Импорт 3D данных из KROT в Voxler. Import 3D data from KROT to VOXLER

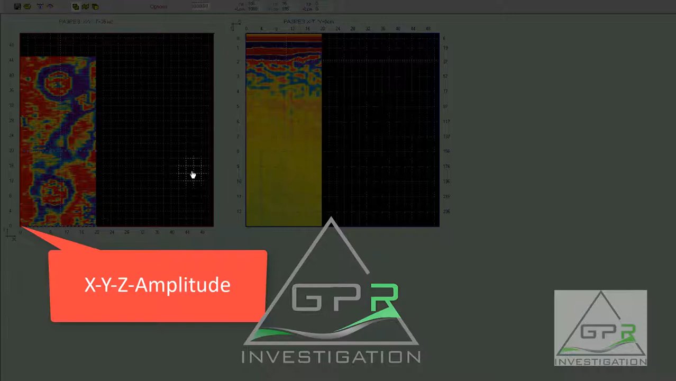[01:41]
мы будем использовать значение амплитуды на этом великолепной площадке вы видите две округлые формы это бурганы это археологический памятник в киргизии это данные вне сми предоставили мне любезно компании вниз не такую такой файл замечательным примером это была
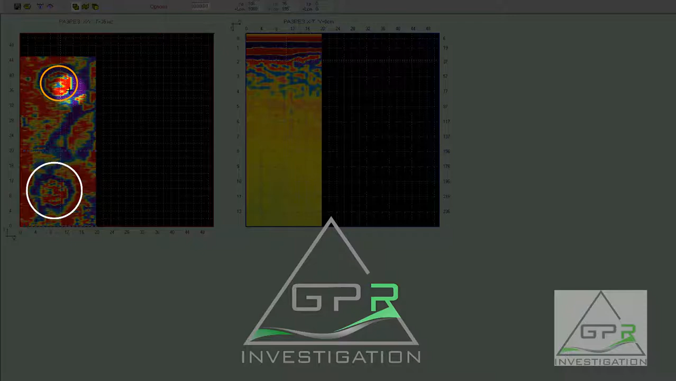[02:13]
экспедиция петербургского музея в республику киргизии где производились георадарные исследования
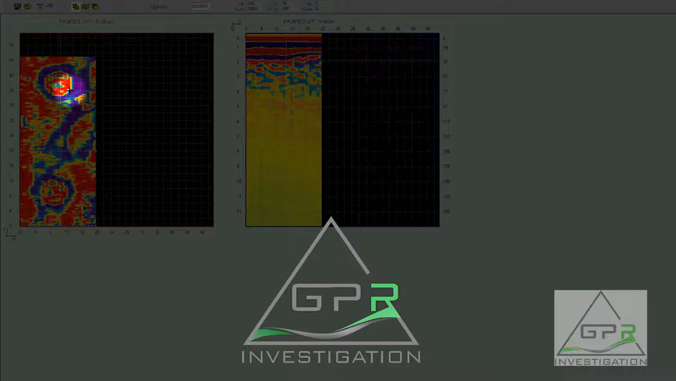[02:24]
можно посмотреть кстати как и как здесь проходили линии профили или что здесь профилирование было достаточно часто с шагом
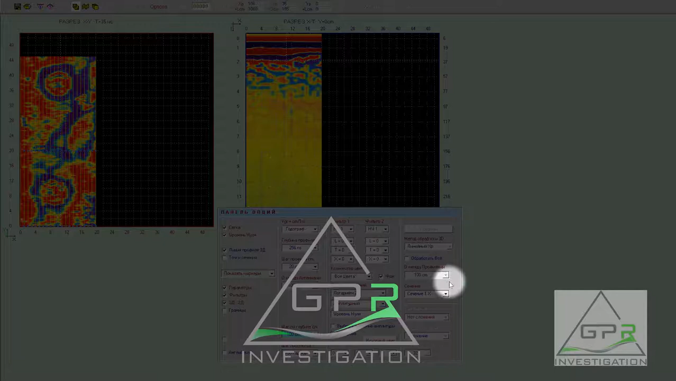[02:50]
20 сантиметров то есть все все сделано по методике соблюдения методики что здесь можно еще увидеть здесь можно в этом свежих версии крота можно увидеть не только вид сверху но и вид по обоим осям в данном случае видно если кликнем допустим на центр одной из окружности мы увидим эти окружности здесь в разрезе то есть как они видны одна окружность середина ты скажем структура
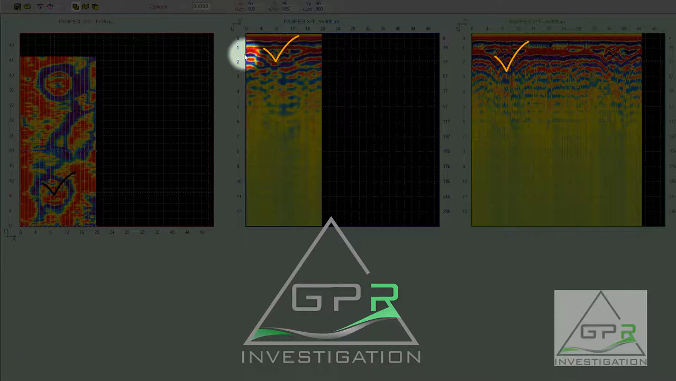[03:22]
этой окружности внутри как он и вид поперечные этой структуры то есть какое-то здесь понижение то есть интерес можно уже что-то делать
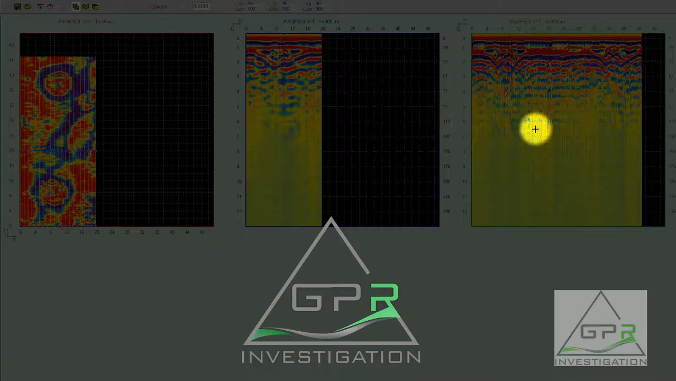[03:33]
что нужно для того чтобы эти великолепные данные сохранить текст и формате для боксера нужно зажать кнопку shift и нажать кнопочку сохранить должно появиться вот примерно такой же стандартный нос выбирайте текст и формат задаете название файл например у нас будет
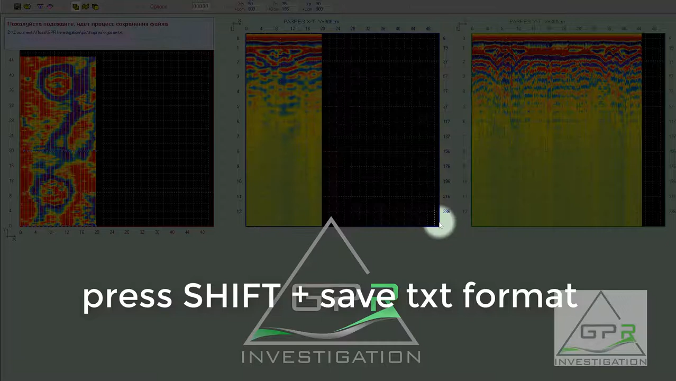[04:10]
курган и нажимаем сохранить начинается сохранение зависимости от мощности вашего компьютера процесс может занять от 30 секунд до
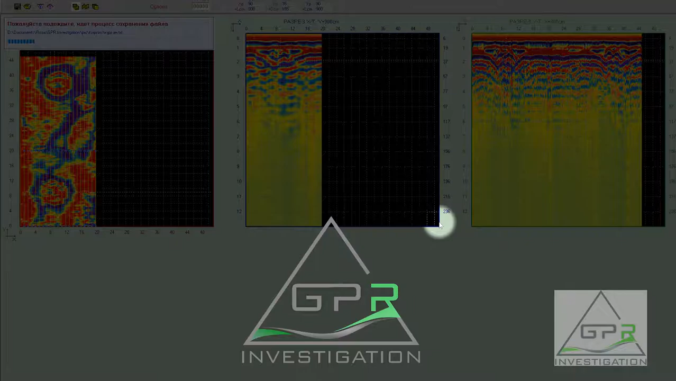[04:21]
нескольких мин вот файл сохранился дальше мы идем туда
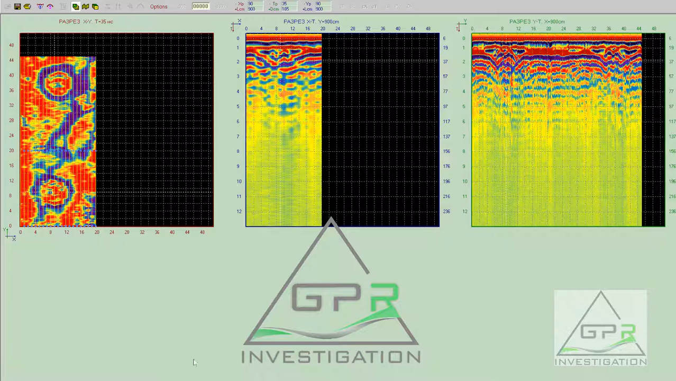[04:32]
где мы сохранили этот файл этот файл вот его 80 82